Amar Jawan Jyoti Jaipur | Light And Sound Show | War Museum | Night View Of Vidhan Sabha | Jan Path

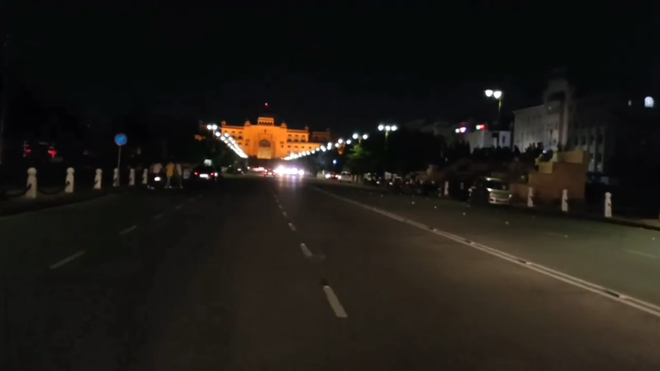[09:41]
Light and sound show देखने के बाद मैं चल पड़ी अपने घर की तरफ, हाला कि मन तो बिलकुल भी नहीं था घर जाने का. और सामने मुझे दिखी विधान सभा की खुबसूरत सी बिल्डिंग रोशनी में नहाई हुई.